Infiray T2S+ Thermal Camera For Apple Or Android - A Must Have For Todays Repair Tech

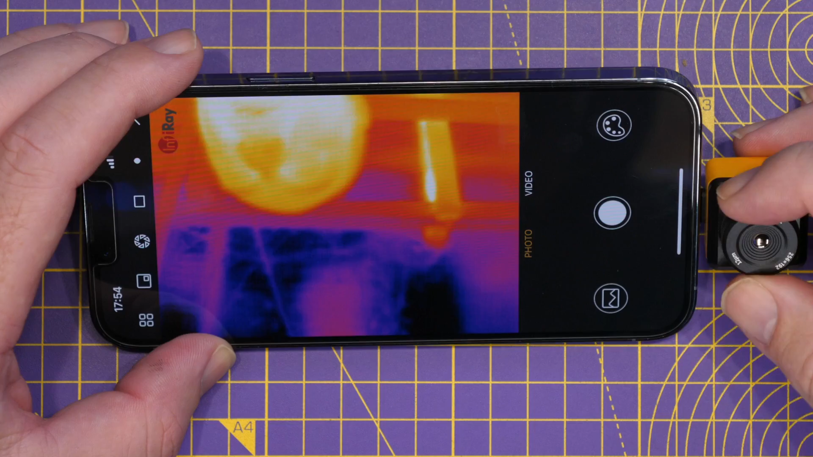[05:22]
Now, the first thing we can do is play with that focus adjustment, and we'll take a look in a minute at it on a proper external view. You can see there I can adjust that focus. You can see that image changing, and then if I change it on my head, you can see it's there correct. Now, there's a whole host of options and capabilities in this.
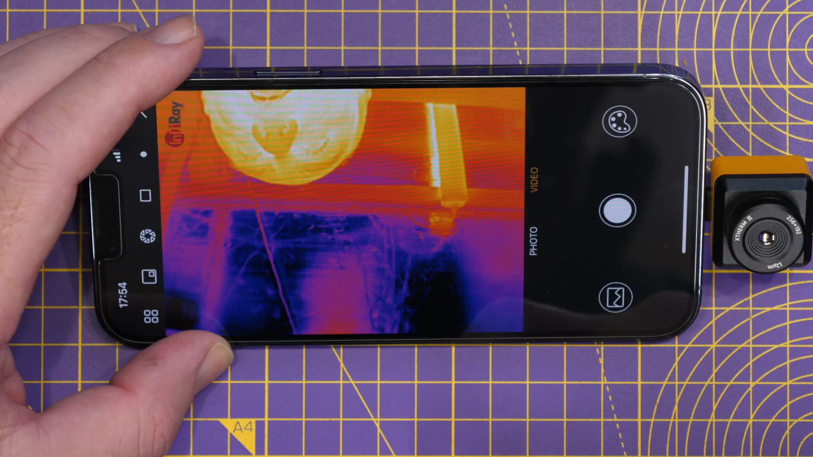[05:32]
We've got photo mode or video mode, so that's going to set what it does, how it records. You've then got the ability to go into your camera roll. We've then got the palette settings, which are over here,
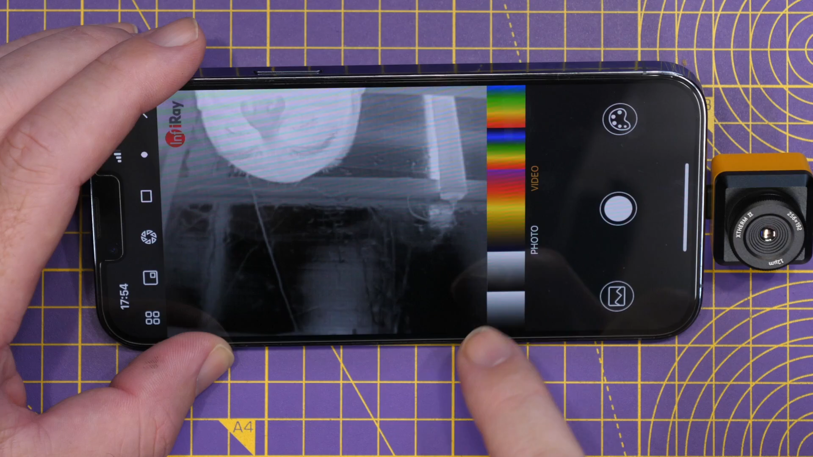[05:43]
so we can go down to all of the usual options you would expect to find on a thermal camera, white hot, black hot, and then going through our usual options.
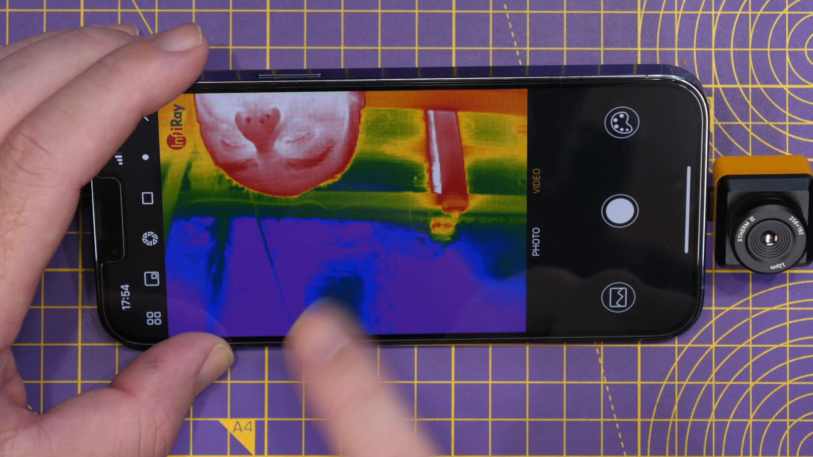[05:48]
So if I just put that up there a bit more,
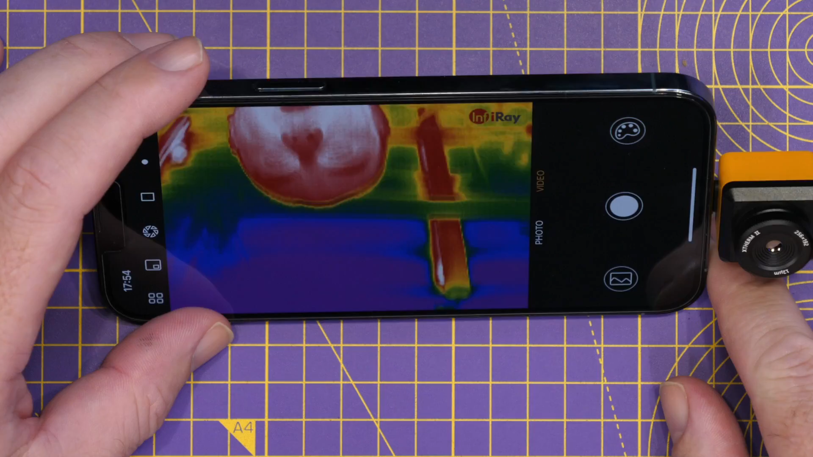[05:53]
if I just come over the top of the camera a little bit more, there you can see me a bit better now, and there you can see.
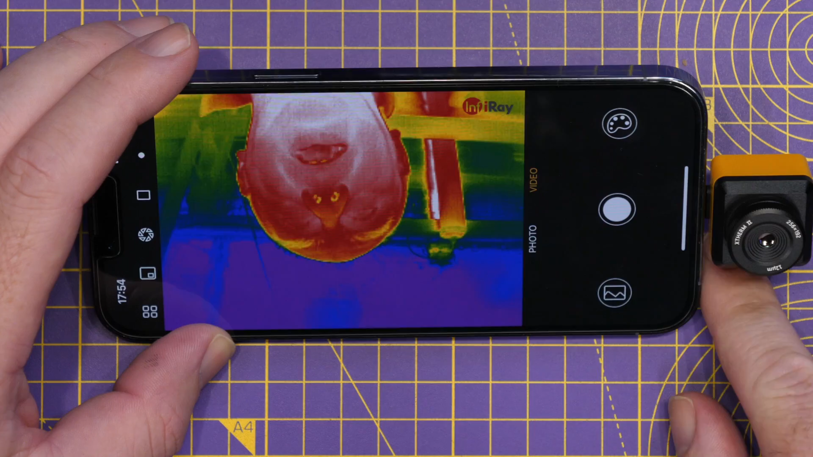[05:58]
So again, we can change them all the way through to the different palette settings,
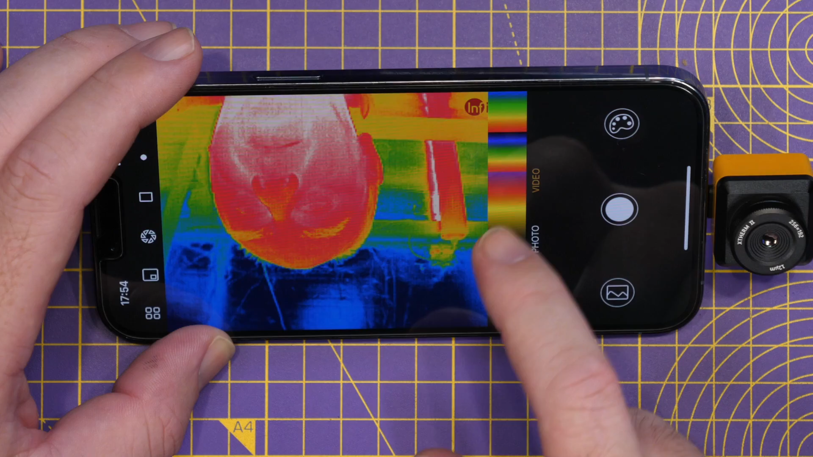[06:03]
depending on what we want. We've then, over the other side here, got the options.
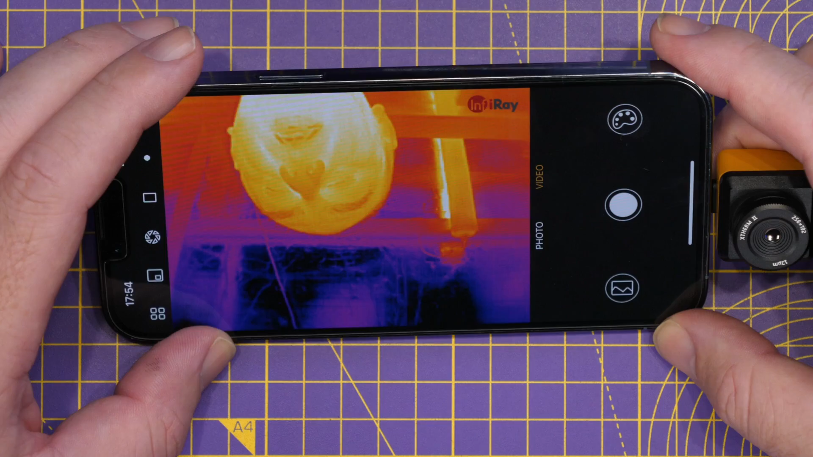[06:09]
So in here, we have the options.
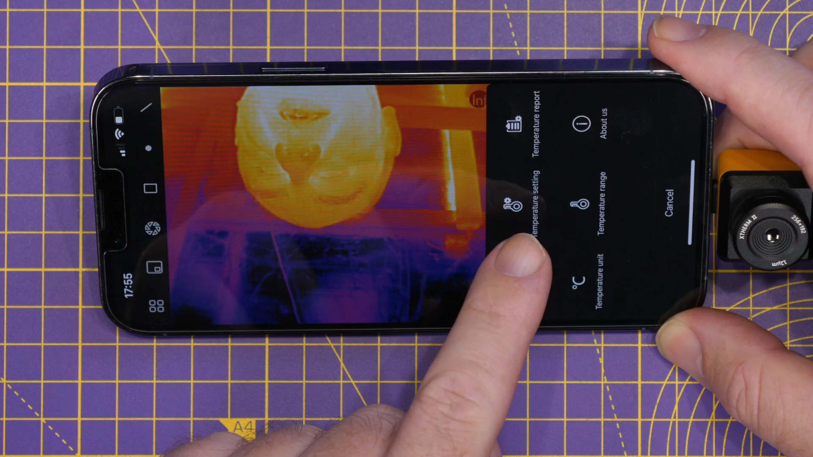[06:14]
We've got the language, temperature settings, temperature report, temperature unit, temperature range, and then the about us. This allows us to set the temperature settings down here.
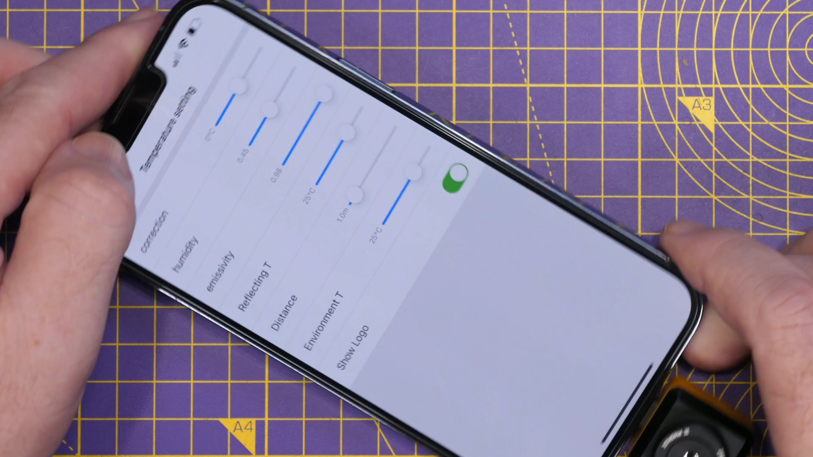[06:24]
So for instance, you can do corrections. You've got the humidity options, the multiplicity,
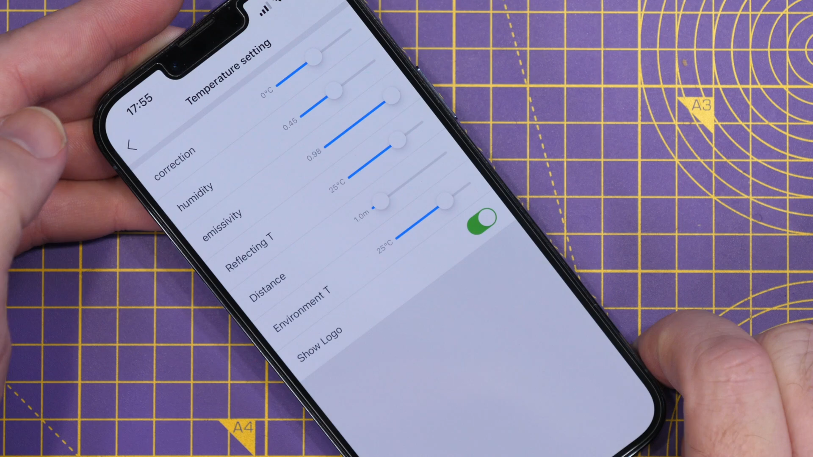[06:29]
the reflectivity, distance from the object, and you can turn on and off the logo.
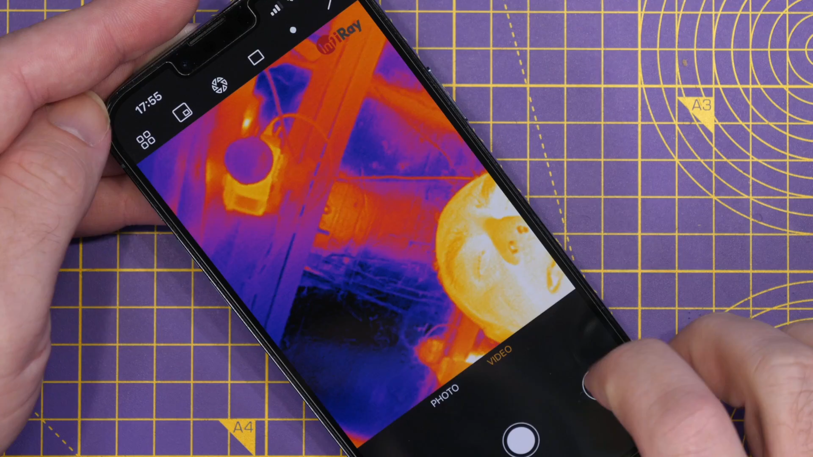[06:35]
If I then go back down, go back to the menu, you've then got other options like temperature report.
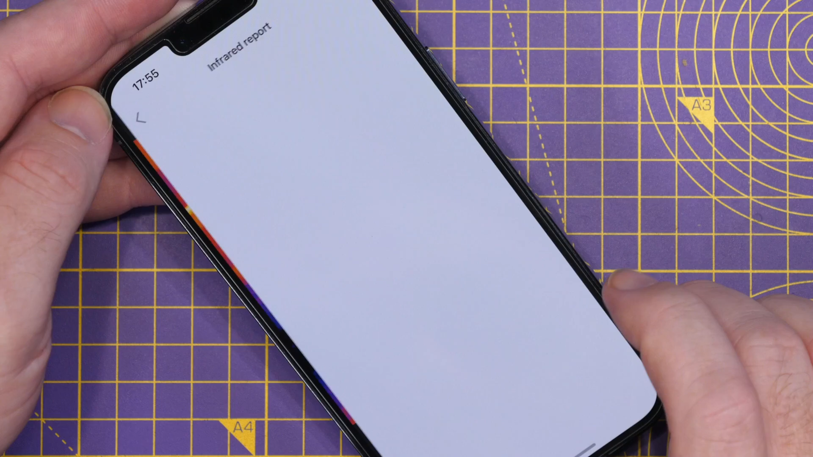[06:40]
So if you've taken measurements whilst using it, it'll show you them.
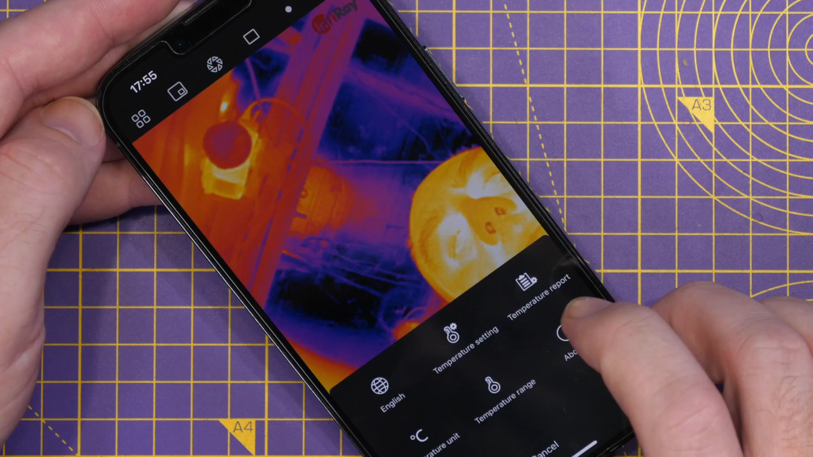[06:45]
We've got temperature units, so we can set that from degrees to Fahrenheit.
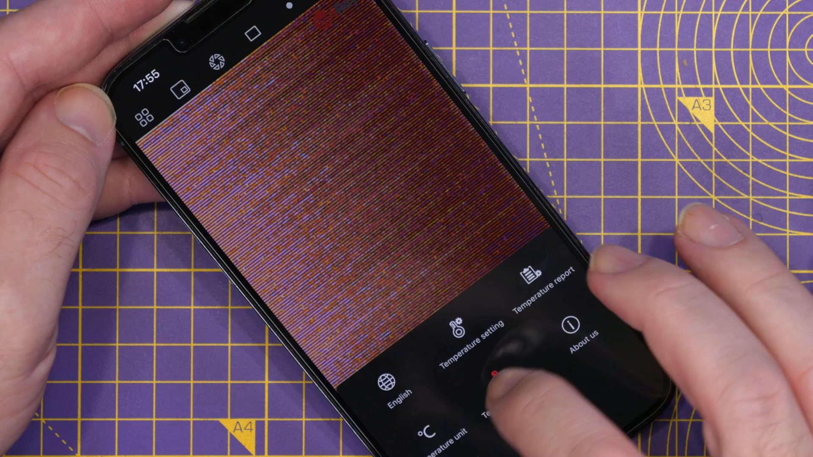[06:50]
And then our temperature range, whether we're within the normal range or we're looking at something very,
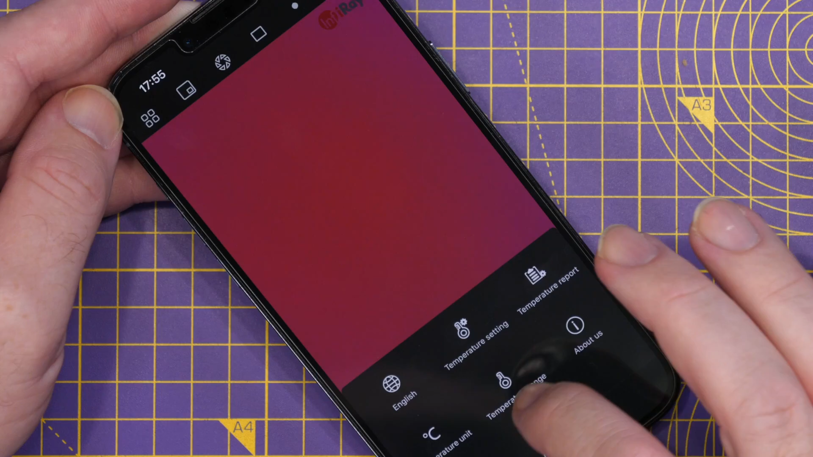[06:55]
very hot, you can then set it on that and then that will allow it to adjust and then we're back to normal. We then, further down this side, have a couple of other options. So we can turn on and off our phone camera. So you can see there, I can put my hand there if we want that alongside the thermal image.
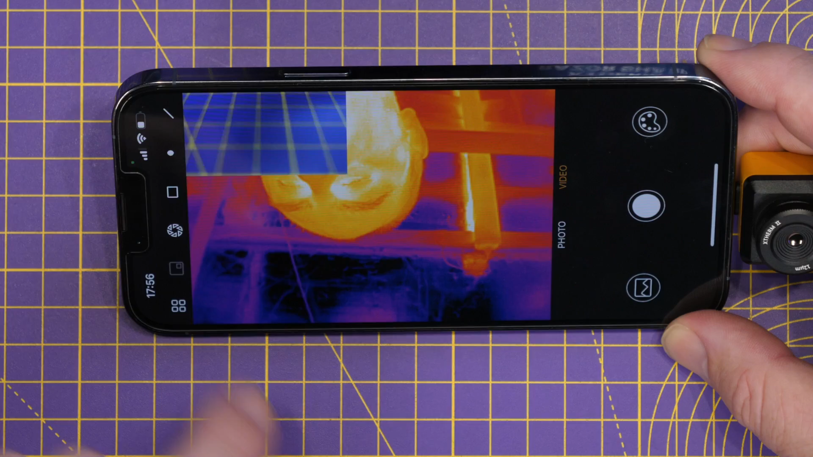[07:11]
We've then got the refresh or the calibration button. We've then got the ability to turn on measurement options. So I can draw a square on the screen there and you can see that.
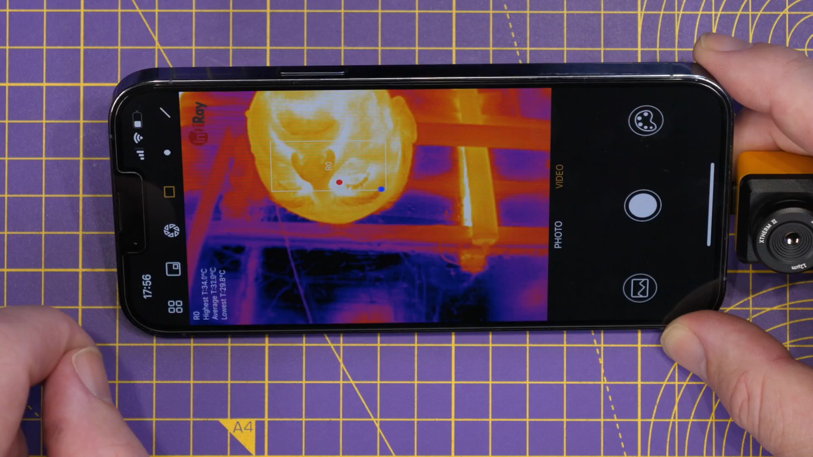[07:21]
And that's now measuring the temperature of my face. You can see that showing down here. I've got the phone on the side, which makes it a little bit more difficult to see, but you can see that showing there. I'll show you that more in a minute. We can then go over to a spot temperature. So we can say, you know what, I want the temperature of that spot there.
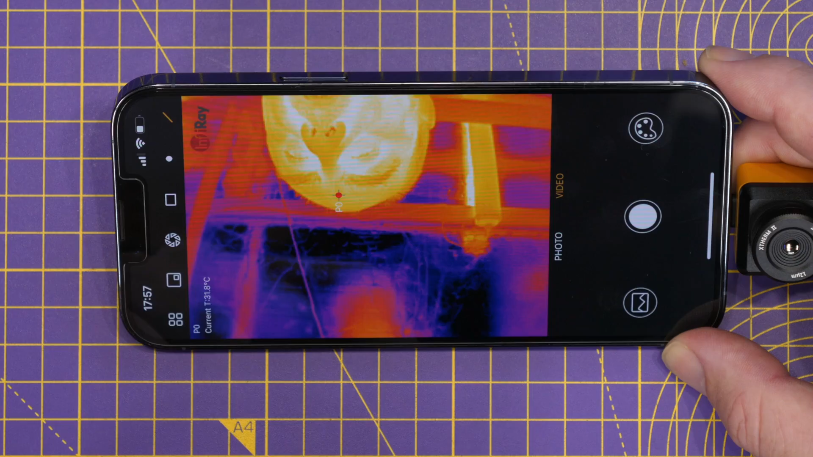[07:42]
Or we can draw a line and draw a line across the screen and then it will measure the temperature at various points on that line as well. Now, just to show you that on the overhead a little bit easier vertically.